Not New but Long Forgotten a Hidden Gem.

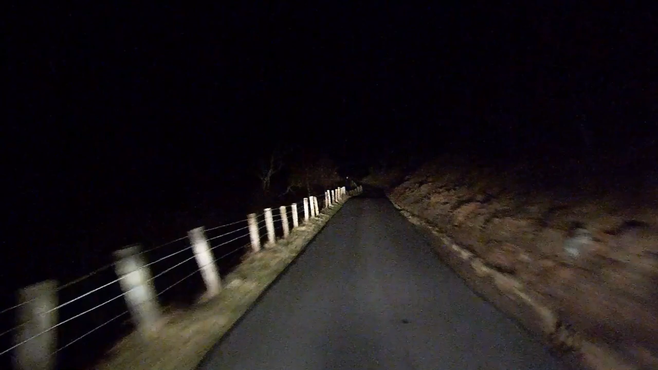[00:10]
It's a fair distance from home. We have seen deer and sheep on the way in, but the new headlight adjustment does not seem to be working. It hardly shows what I want to see on the road.